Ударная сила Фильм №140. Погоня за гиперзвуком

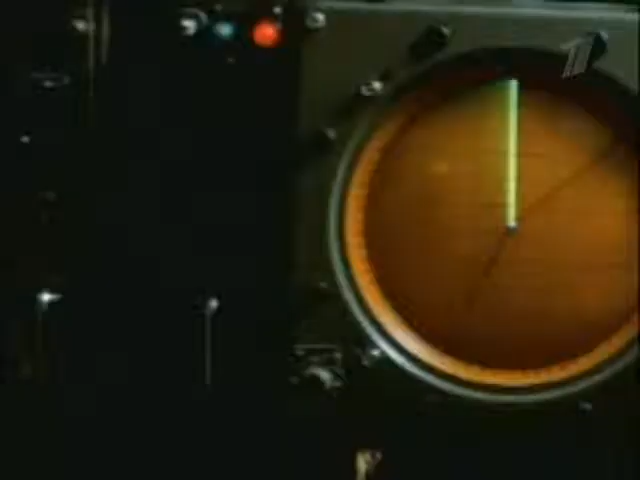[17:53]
Они перехватывали сигналы локаторов советских зенитно-ракетных комплексов и
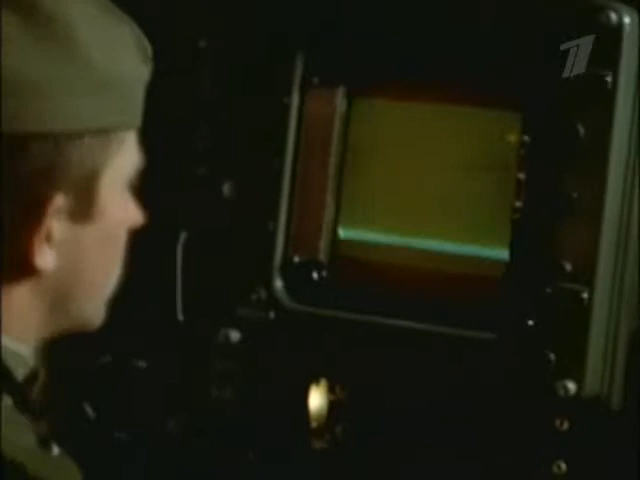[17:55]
наводили на них свои ракеты по радиолокационному следу.